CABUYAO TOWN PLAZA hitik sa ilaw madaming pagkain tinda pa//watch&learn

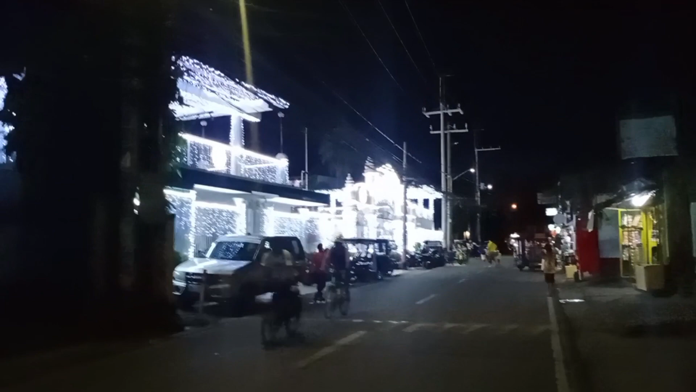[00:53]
Ngayon po ay punong-puno na po ng ilaw. Ayan, oh. My goodness, ang ganda. So, titignan natin.